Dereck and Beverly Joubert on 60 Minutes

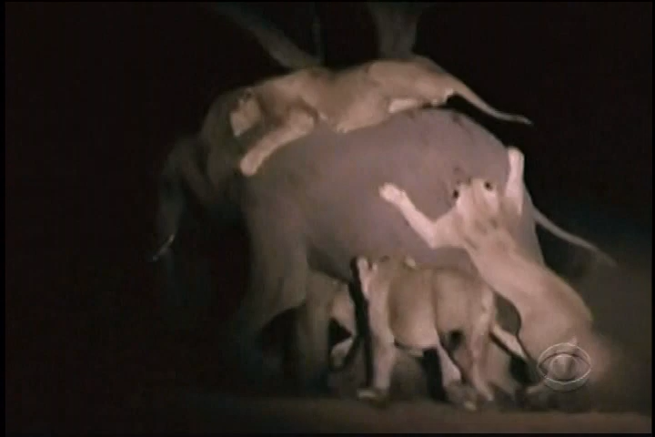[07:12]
A pride of lions attacked this fully grown elephant. We'd never seen an elephant this size being attacked by lions. Halfway through this sort of elation of us glary-eyed saying, we're capturing something amazing here.
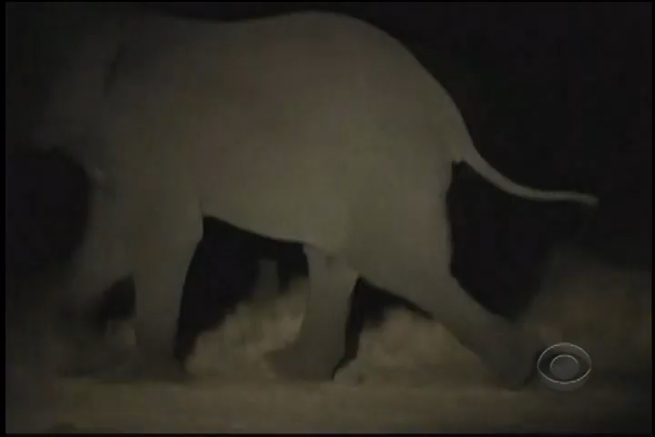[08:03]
And then she charged off into the darkness.